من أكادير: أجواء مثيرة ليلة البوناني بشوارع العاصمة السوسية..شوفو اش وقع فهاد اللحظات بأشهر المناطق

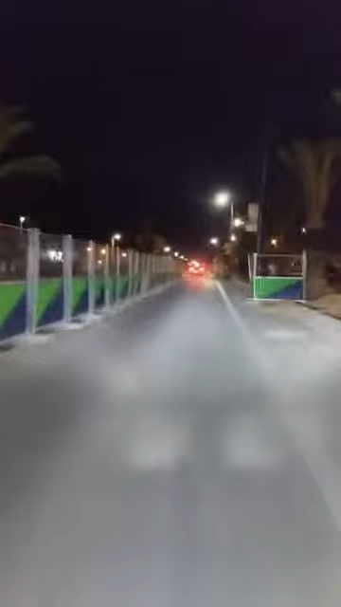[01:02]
ساعات متاخره من الليل او الساعات المبكره من الصبيحة، حتى اول يوم من السنه الجديده بعد السنه 2023 اللي كنتمناوها تكون السنه ديال الافراح والمسرات لكل المشاهدين الكرام ولكل متتبعين قناه الشعب في كنتم بطبيعه الحال. وانتم اخواني الكرام فغادي نحاولوا قدر الامكان باش
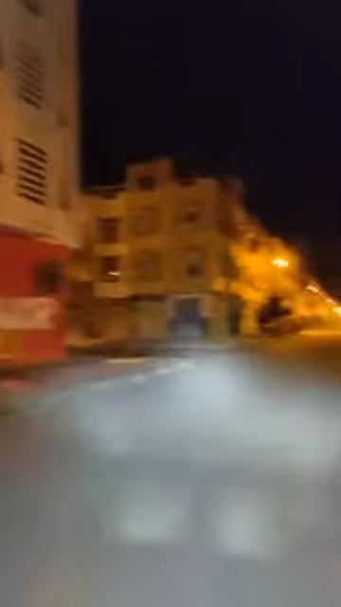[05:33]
المناطق يعني اجواء باهته جدا وهدوء وسكون يعم كل مرشا يعني الاحياء الشعبيه، والدليل يعني هذه المشاهد اللي كنقلوا خالية وسكون وهدوء يعم المكان. وأنتم كما كتشوفوا معنا البتة المباشرة اللي كان صورنا خلال الأجواء الليلية
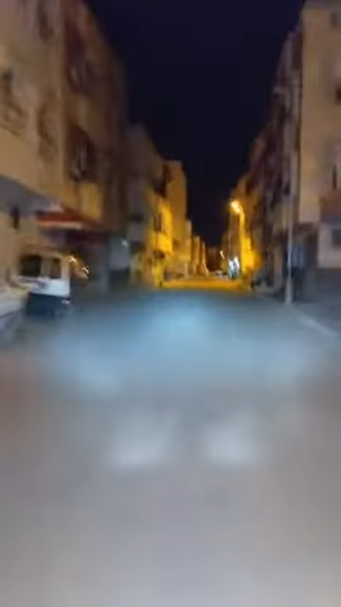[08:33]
هذا الشيء اللي كنتمنوا لكم إخواني الكرام. فأنتم كما كتشوفوا هذه الأجواء العامة والسكون يعم مختلف الأزقة والشوارع بمختلف الأحياء الشعبية وأيضا مختلف المناطق المعروفة بالعاصمة السوسية. الهدف دائما هو أن نوصل لكم الأجواء ونشارك معكم يعني احتفالات ليلة البوناري كما شفتوا معنا.